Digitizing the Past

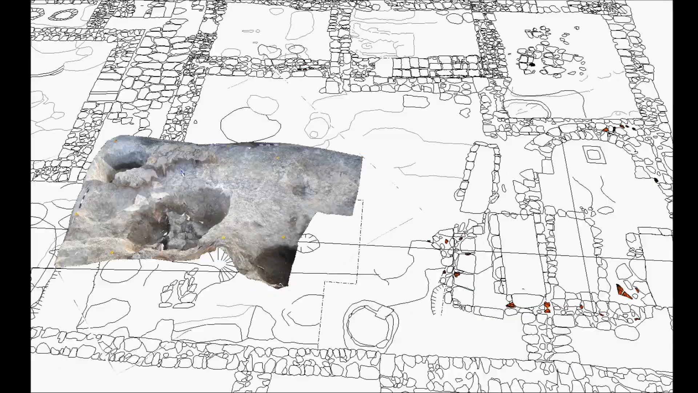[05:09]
this is a much more vivid depiction of this particular moment than you would get with a traditional archaeological recording system